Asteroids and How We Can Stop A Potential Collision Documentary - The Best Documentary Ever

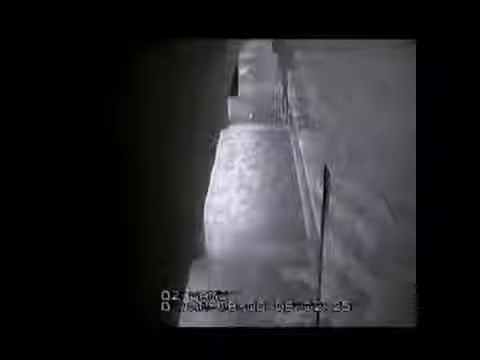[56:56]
I seen a bright light outside I thought something had gone wrong with the street lights or something because it all of a sudden flickered and got bright and then we heard a big bang and a flash